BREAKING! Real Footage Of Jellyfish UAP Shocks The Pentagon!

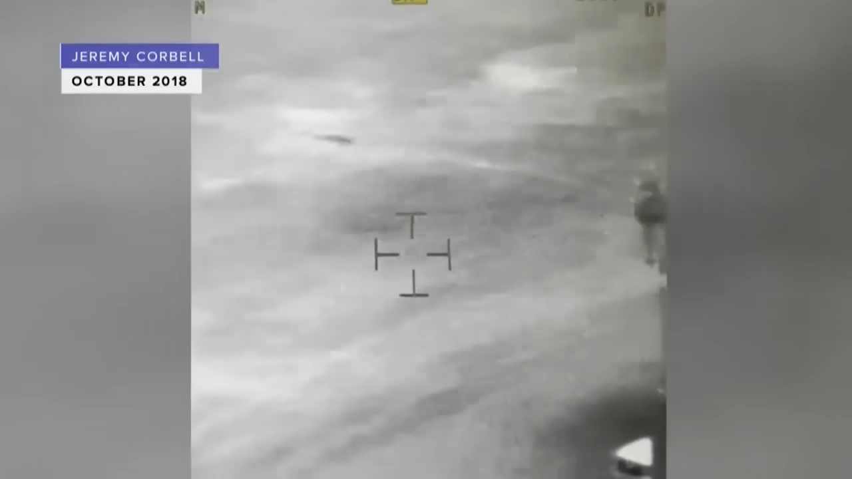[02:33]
When Korbel posted the video on X, several people commented that the object might just be the effect of a smudged lens, but the professor doesn't think the lens should be blamed here.
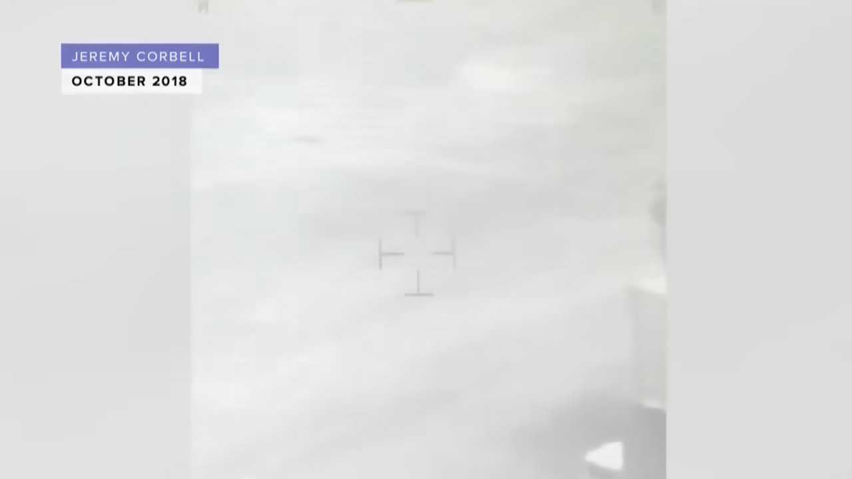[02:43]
If you look at the video carefully, you can actually see the object size alternating with the zoom.
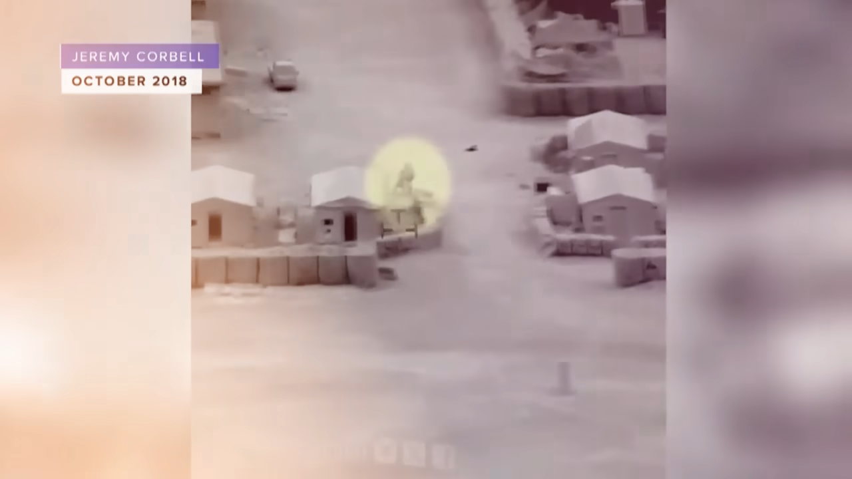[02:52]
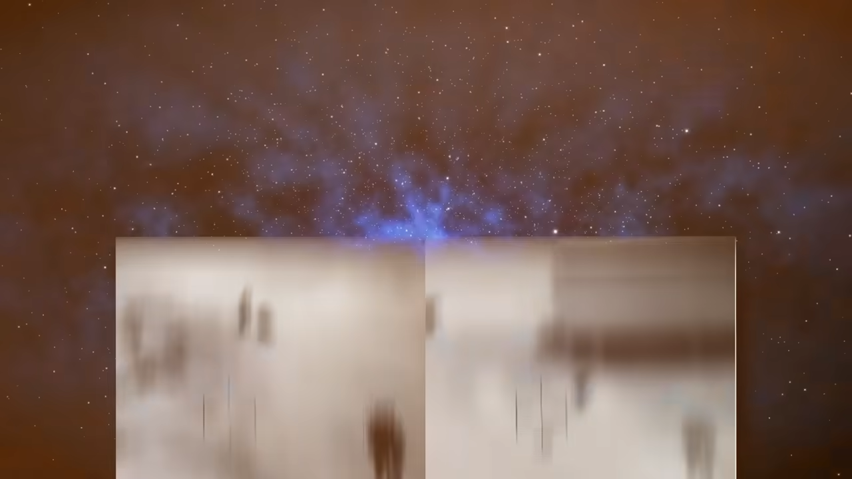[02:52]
You can even see the camera reticle, the central foremarks on the camera that are changing position relative to the object. So if it's not a camera smudge, what is it?
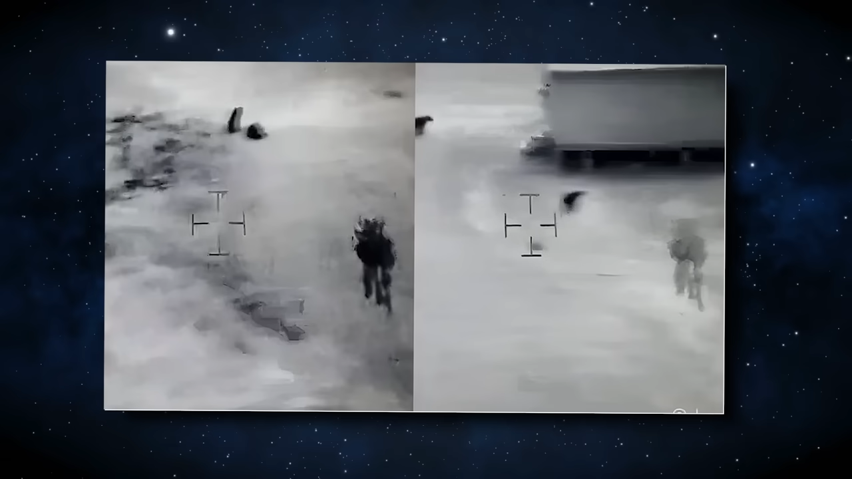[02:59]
The simple answer is, no one knows.
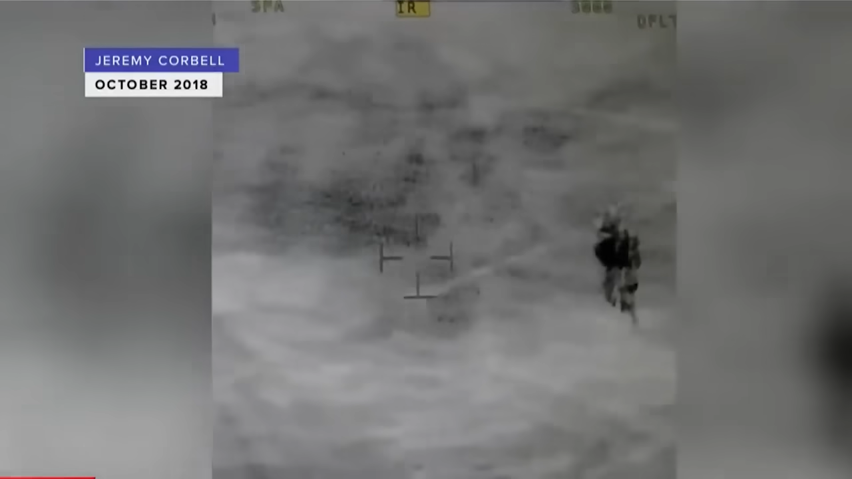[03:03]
This video was captured in Iraq in 2018, making it almost six years old.
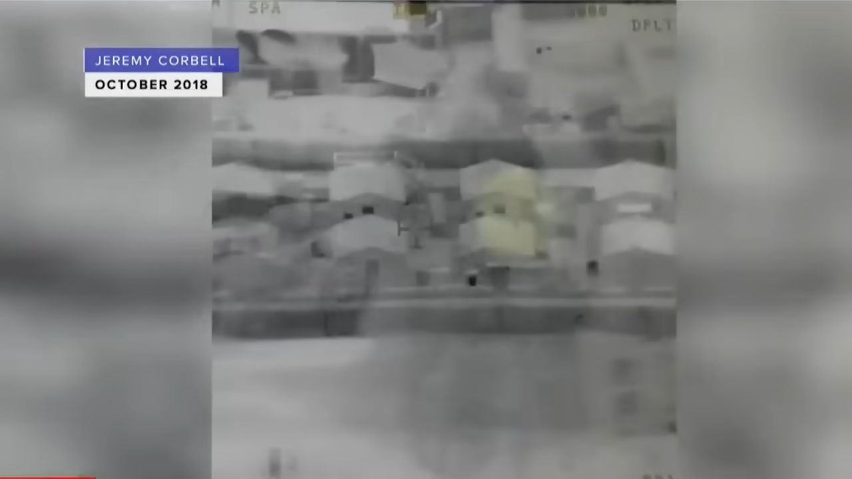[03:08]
Surely the Pentagon would know by now what unusual object was moving over its military installation,
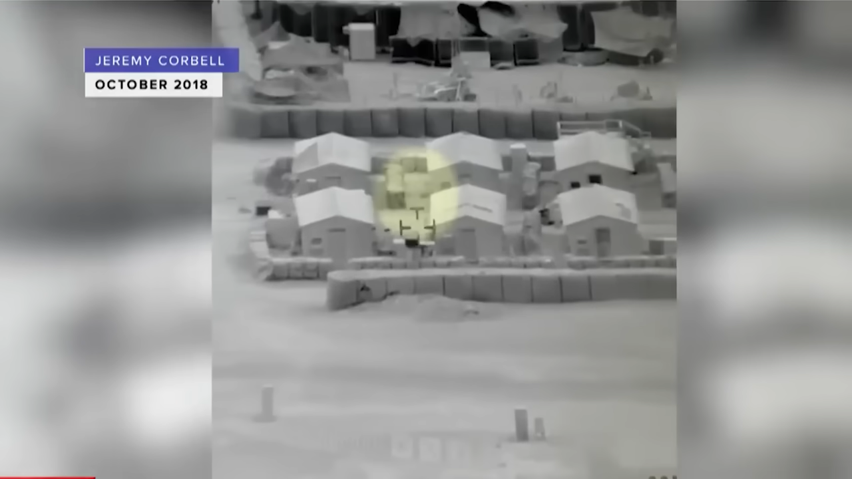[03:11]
but so far, the Pentagon is quiet, and news channels have not received a comment from them on Korbel's leaked footage. What do you think the object is?
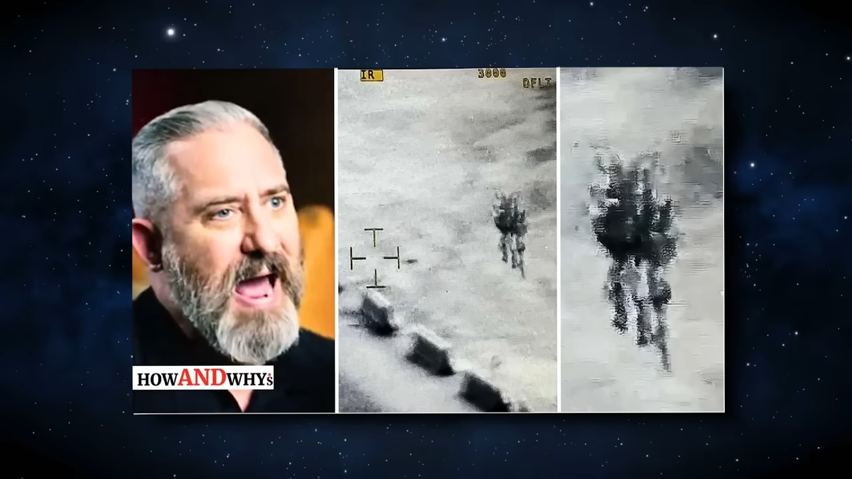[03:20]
Is it an extraterrestrial floating through a US military base, or does the object have a less sensational explanation?
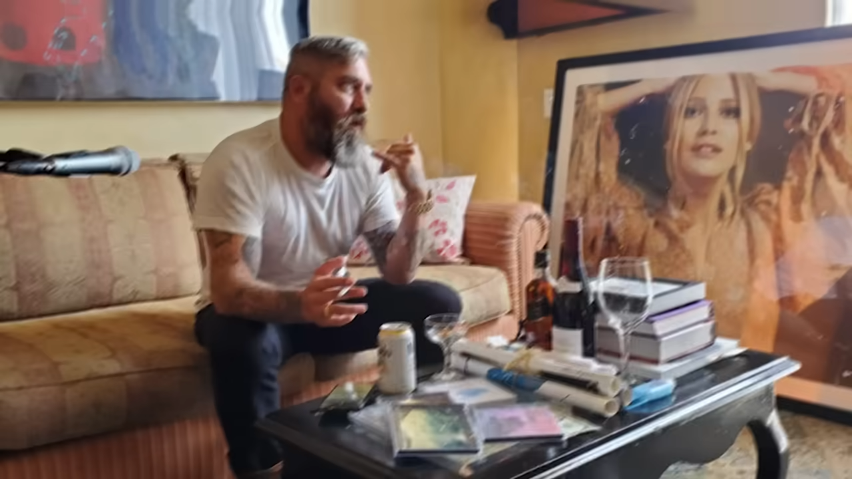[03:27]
This isn't the first time Jeremy Korbel shocked everyone with leaked footage of bizarre UAPs.
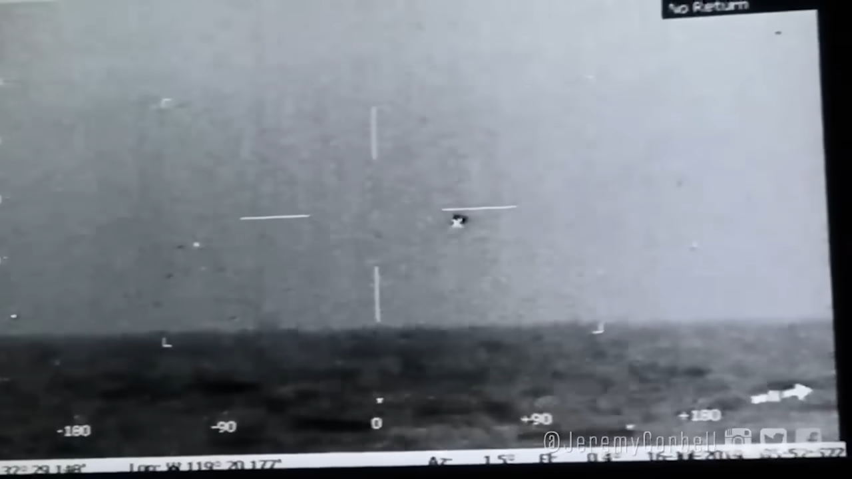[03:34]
A few months ago, he released footage showing what appeared to be a spherical object floating in the air
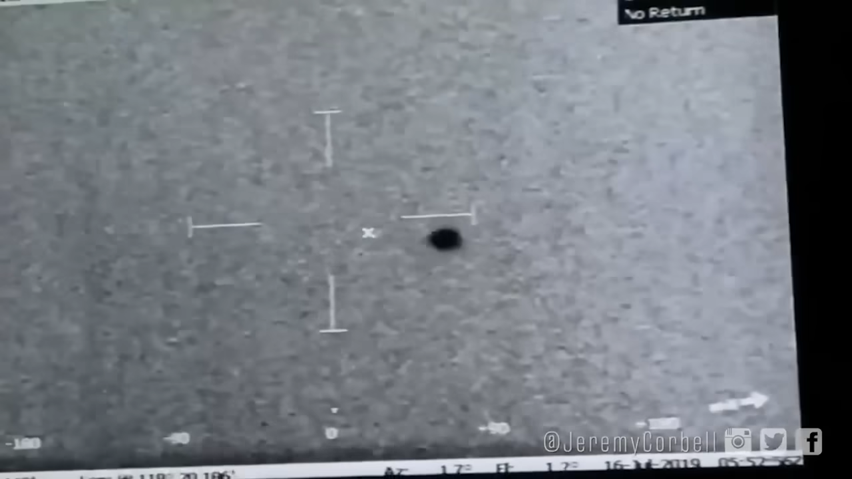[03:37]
above the ocean as it was observed by US Navy sailors aboard the USS Omaha in July 2019.
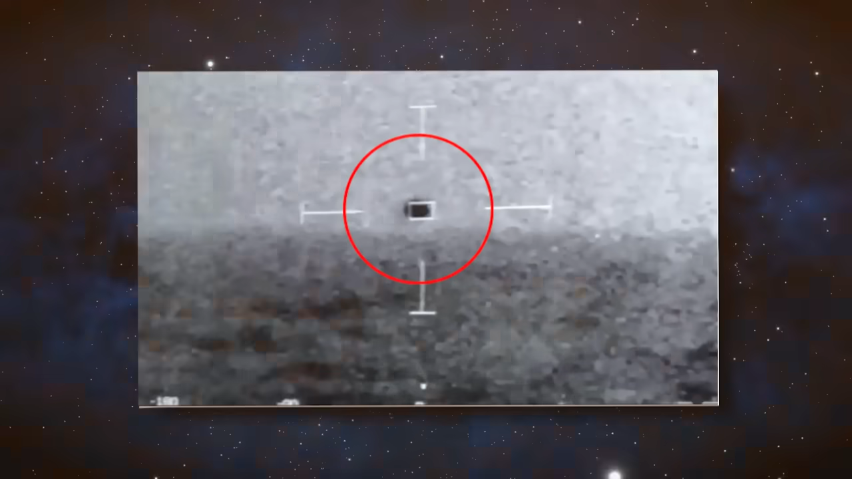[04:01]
The footage showed a sphere-like object flying near the USS Omaha in windy and choppy conditions.
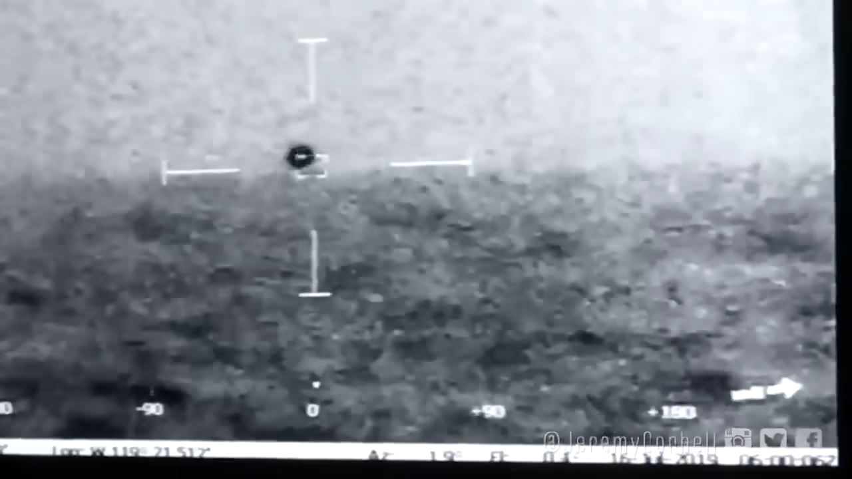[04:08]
The ball could be seen making a controlled flight over the ocean for an extended period before splashing into the sea and disappearing.
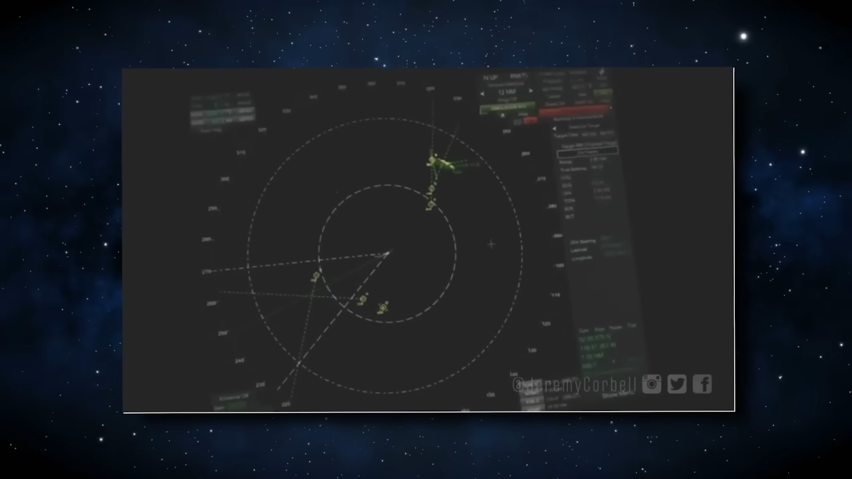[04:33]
this time recorded directly from inside the ship's combat information center.